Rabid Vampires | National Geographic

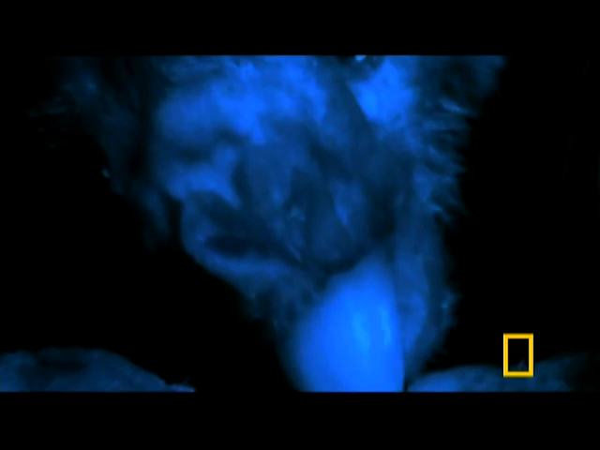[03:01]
And if the feeding bat has active rabies, it is almost guaranteed that its host will contract the disease.